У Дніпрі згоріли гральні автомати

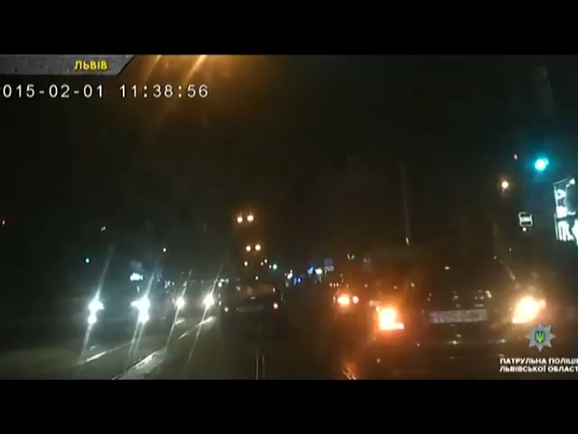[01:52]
Кілька машин на аварійках та чимало людей на тротуарі вовтузяться біля якогось чоловіка. Патрульні, звісно ж, зупинилися.